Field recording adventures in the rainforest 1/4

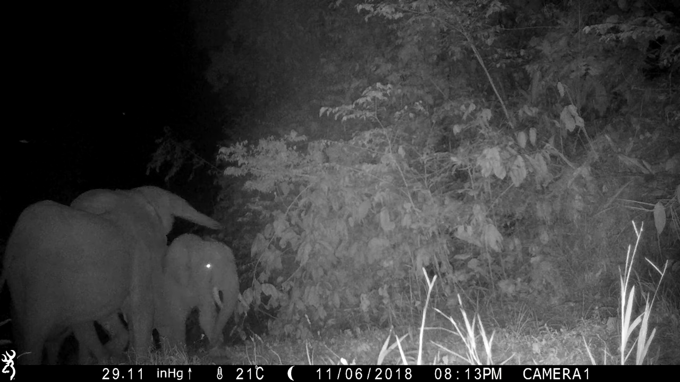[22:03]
This night session is definitely more productive, with a family of elephants passing by and spending some time inspecting our equipment. They do not approve of the camera trap though.